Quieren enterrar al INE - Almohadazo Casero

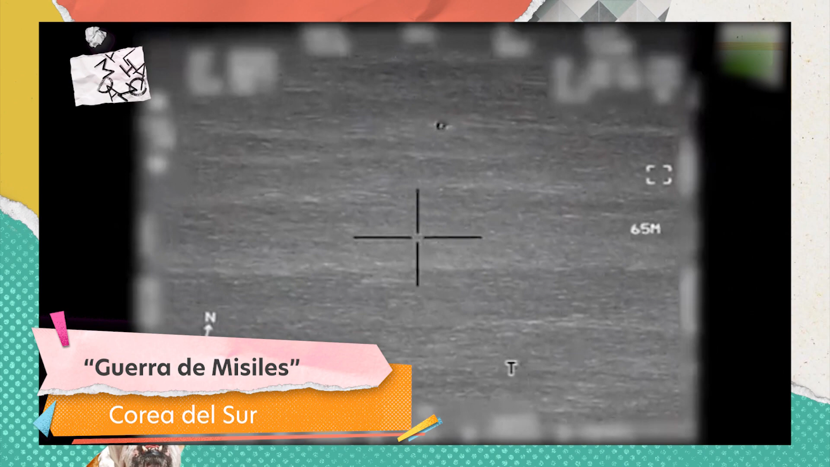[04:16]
Estos de precisión, aire, tierra, cerca del lugar en la disputada frontera marítima de donde había caído un misil norcoreano horas antes.